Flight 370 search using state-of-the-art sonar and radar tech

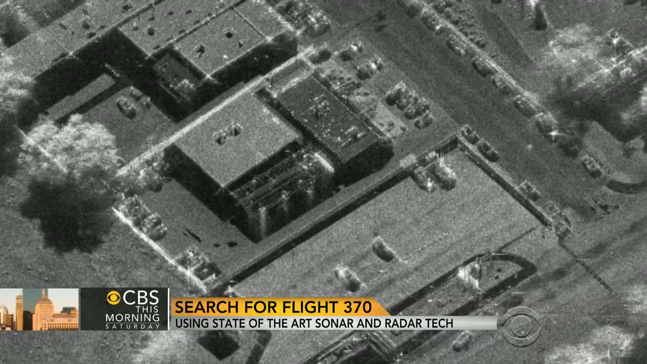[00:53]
and then there's immediately a drift, because this is such rocky terrain. Are those images real-time?